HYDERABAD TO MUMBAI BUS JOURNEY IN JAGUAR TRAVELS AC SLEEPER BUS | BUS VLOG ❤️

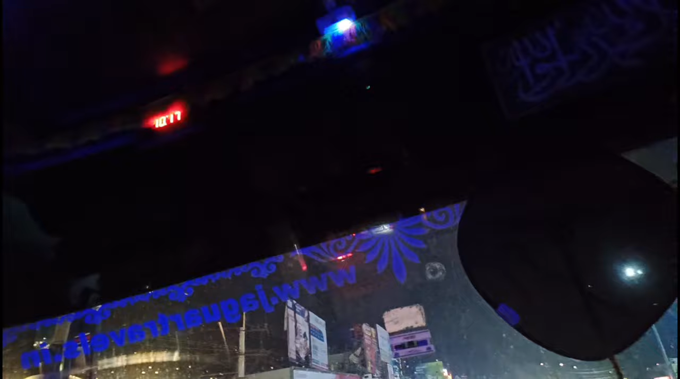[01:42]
ఎగ్జాక్ట్ 10:15 అవుతుందన్నమాట. మనం సంగారెడ్డి దాటుతున్నాం. రాత్రి 10 ఎంత ట్రాఫిక్ ఉంది చూడండి, మొత్తం ఫుల్ ట్రాఫిక్. అండ్ మన బస్కి మైనస్ ఏంటంటే 80 స్పీడ్లో.